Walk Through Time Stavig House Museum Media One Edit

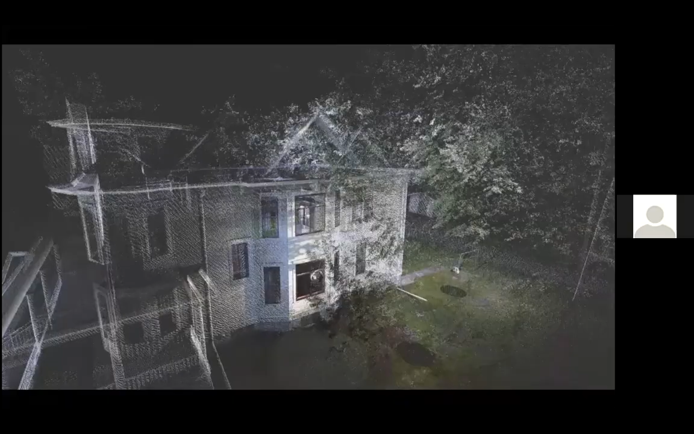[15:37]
Brian, we can see you just fine. We just couldn't see the image on the, of the house. Okay.
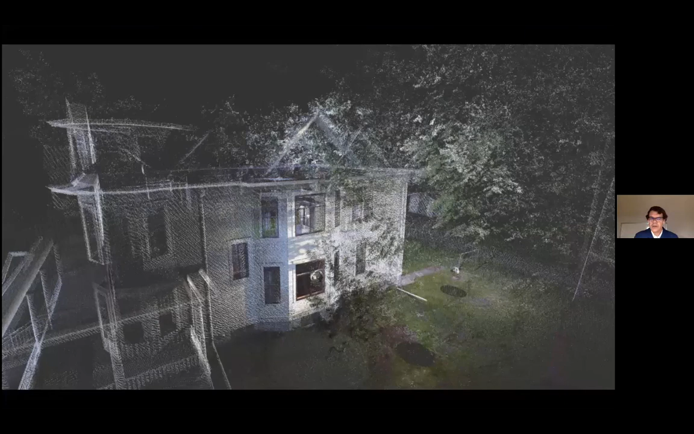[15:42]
Well, there was a beautiful image of the house, just a photograph as I was talking over it there. But then we, I went to this, this, which is a scan of it and the interesting thing about this, it's a very, it's a very data rich, complicated, uh, technology that's still being worked out are the new Apple iPhones and the, in the latest, uh, versions now have an ability to do a crude version of this. This is a very, very exact system.
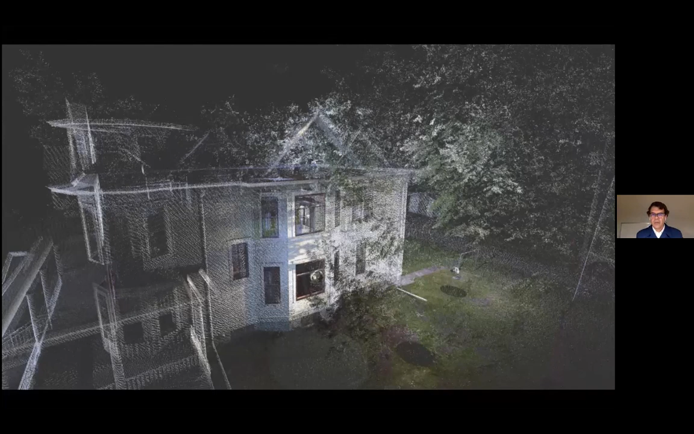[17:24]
then walk through construction sites and, and, and record this in this manner, all these things like this. Um, so this is something that's really, really emerging and we want to be part of it. It helps us to do this kind of forensic study. Um, so this is what one scan would look like. It's taken from that ball right there.
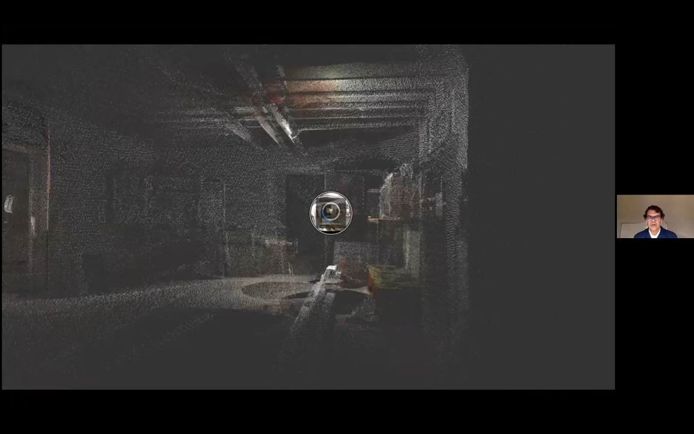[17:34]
And the, uh, you can see that it kind of lights it like almost like it's a, it's a spotlight or a point light, I should say, not a spotlight. Um, and that's what one scan does. And then what we do is we amalgamate or congregate those scans together or scans all through the building into one big model. So here you can see, oh yeah, this is, and this is when you zoom in on it.
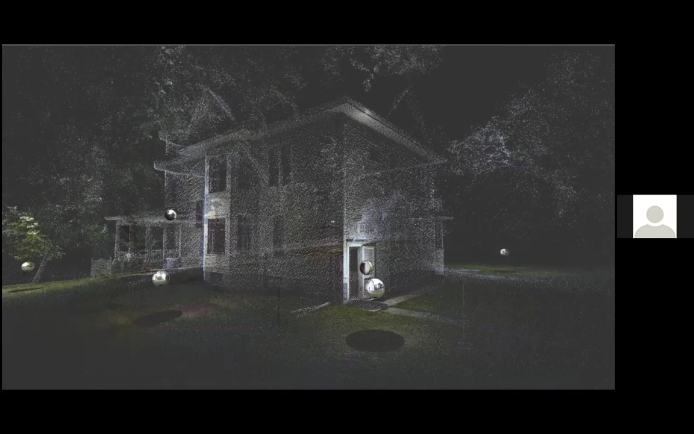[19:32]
Are they the location of the scanner where the scanner was placed? Those little round circles? Exactly. You're right. So we're, so we're moving the scanner up high, as you can see with this one, I can't get a pointer here, but you can see the high one, the high one there. And so the closer the scan is to the building, the more of the building will be lit up like a light, right? Because the more points will hit it because it's closer to the scanner. So, and it doesn't throw as far. So there's more there. So you can see at the back door there where the screen door is open.
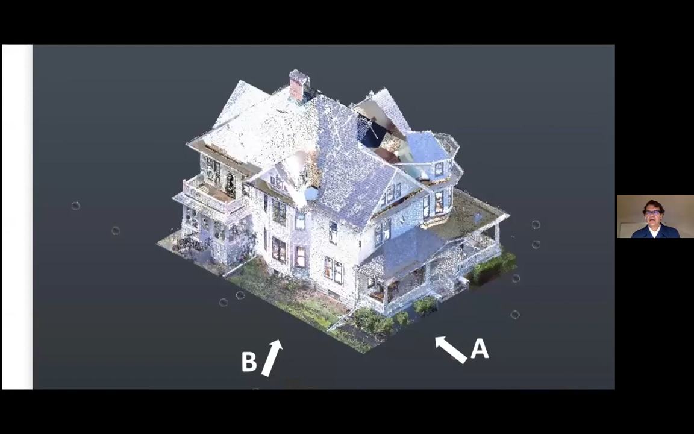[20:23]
You and the scanner, I mean, on the tripod right there in that back door going down into the basement. So that, that's a reference. Yeah, I totally forgot that picture, but, but, but this is what, this, this is the really great thing that Spencer put together that really explains it well. So imagine there's a, we're going to pull a scan at A and a scan at B. So at A, what we, what we got to do is we've got to find common points in X, Y, X, Z, and Y, Z. So you have to be able to look at it and see that those points are there in red,
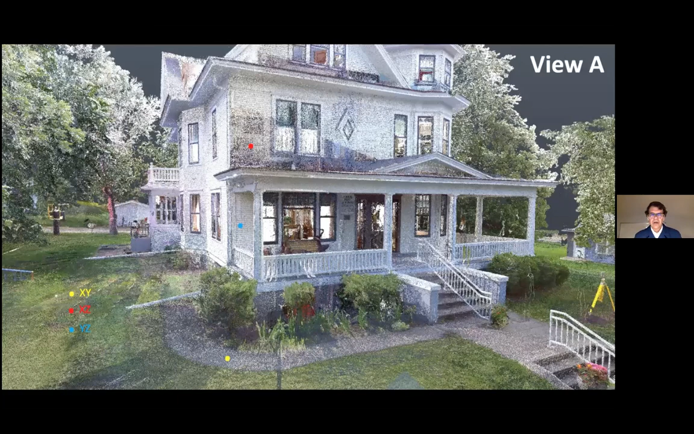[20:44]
green, red, blue, and yellow, and then know that you can still see those same points in the other scan.
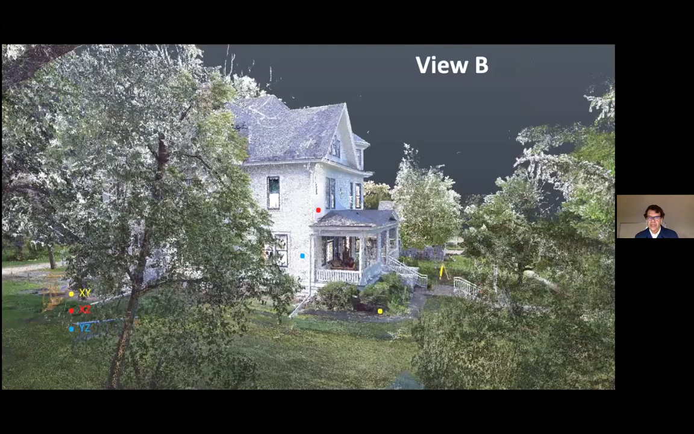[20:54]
So that the same surfaces are all registered together and prep for that. You can see the scanner, there is the little yellow guy there in the, in the, in the image there.
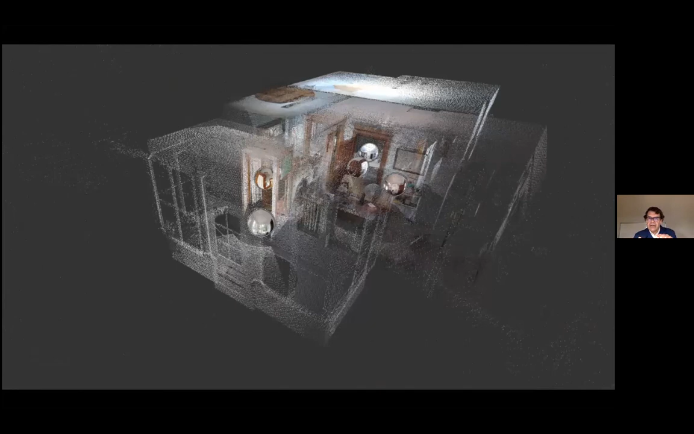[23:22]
And so you begin to start to see these rooms start to appear in this and, and the relationship between them and how walls line up and where cavities exist. And, you know, when something is shy as something else, then you start to realize that there's probably something back there behind it. And so we begin to pick through this thing and look through it.
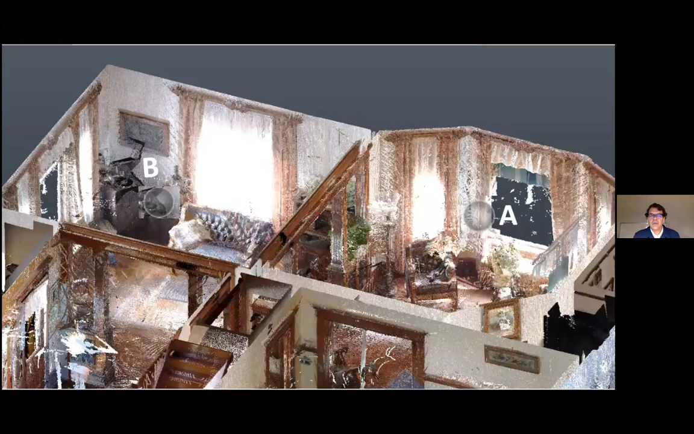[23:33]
This, here's another example of a scan lineup where in the interior, we do a scan at A and B. So that's the view A and this, this spot behind the fireplaces you're going to see in a minute is one of the, one of the most interesting parts of the house, I think.
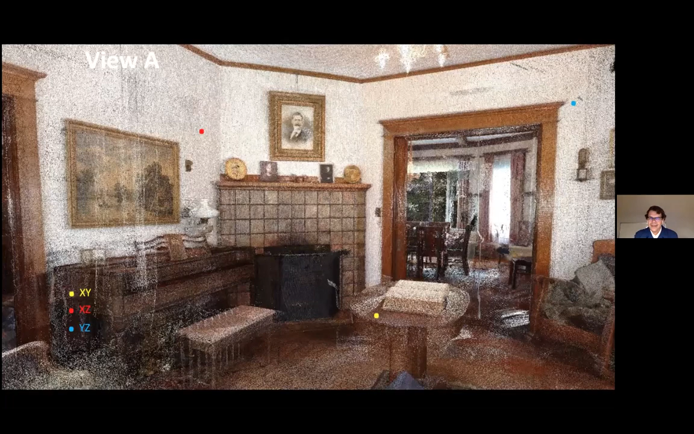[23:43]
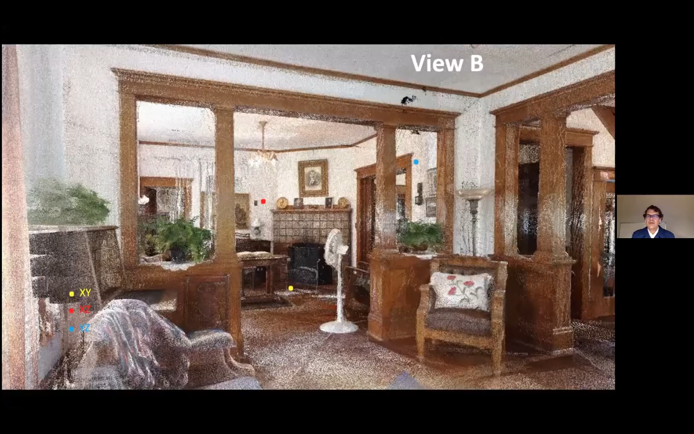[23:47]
And then the view B and it has these beautiful frames and you, you pick at this.
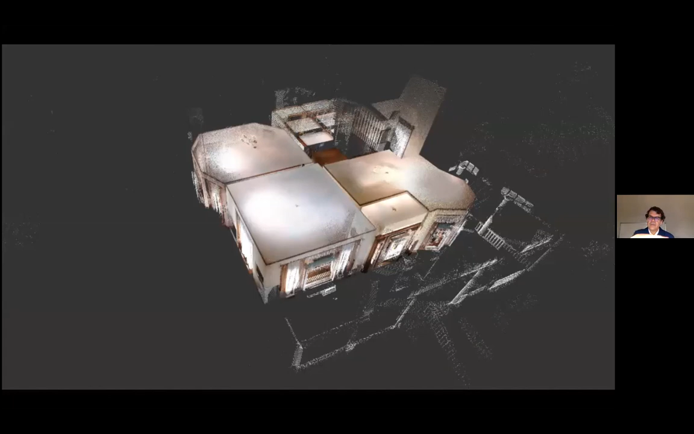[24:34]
Like this is the suite and the, so this is the formal suite at the front of the house at the entry. You can see the foyer, the kind of vestibule or it's all, it's almost an ingle nook, but it's not quite an ingle nook. Then the dining and the parlor and the formal living room prop to the side with the porch on the front. But this is what was happening to us.
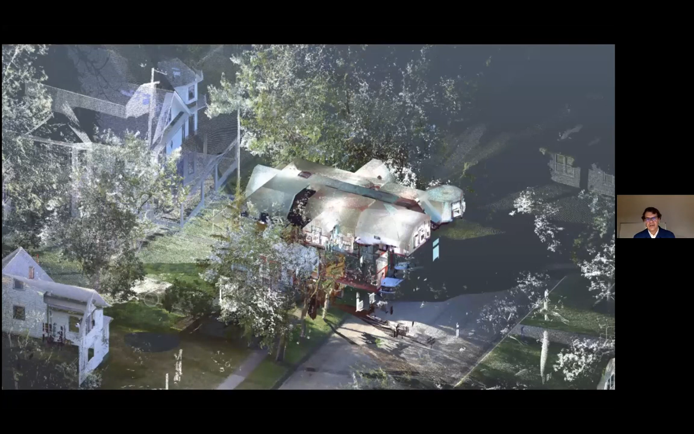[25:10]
So the, the pores, it's like a, it's like a cicada and it's left, it's, um, it's left a shell back there and it's sort of moved forward and there was no way of undoing these. So we just had to start from scratch again and go back at them with knowing that we were going to run through it again.